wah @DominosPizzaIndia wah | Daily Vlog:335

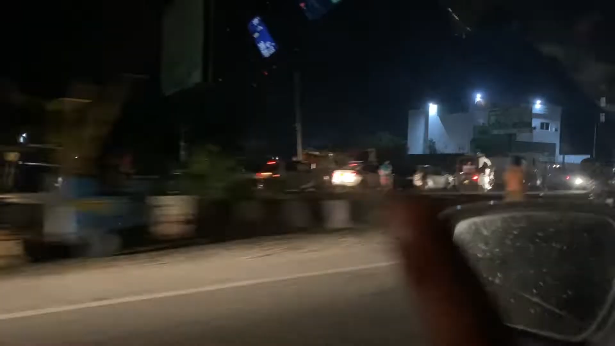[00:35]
तो ये पूरी पूरी की पूरी लाइन, हाँ रात वाली लग रही है भाई।